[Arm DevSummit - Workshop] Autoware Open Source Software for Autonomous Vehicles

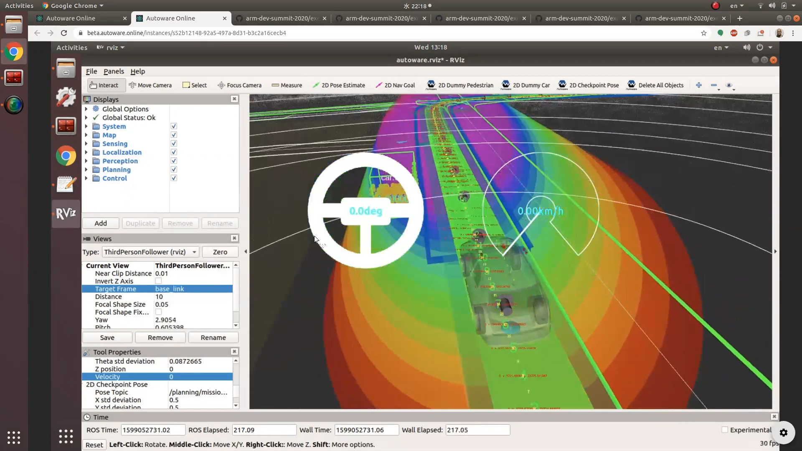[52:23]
And so you can see this stationary dummy car we put is just there in, move, without, you know, just there in place.
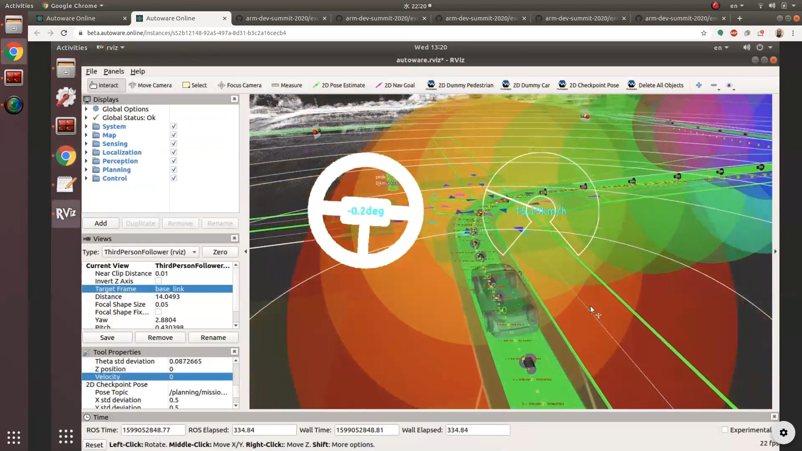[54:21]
we can see our vehicle is duly moving off. And there's our stationary pedestrian at the intersection that we placed earlier.
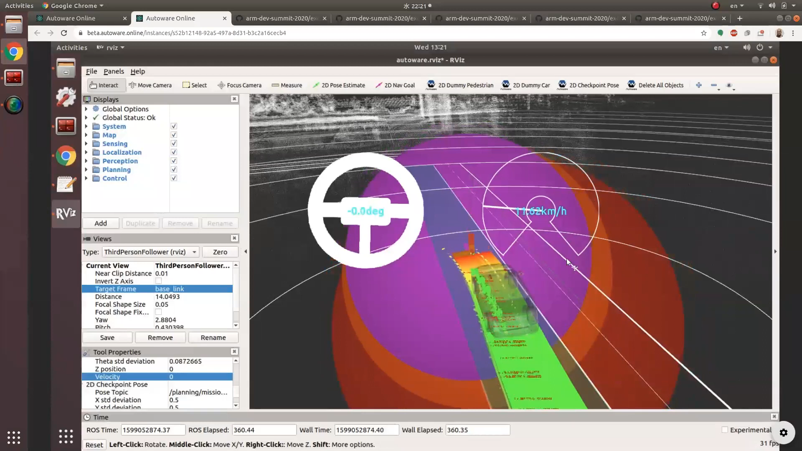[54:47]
Well, come to our goal pose where the vehicle then comes to a stop.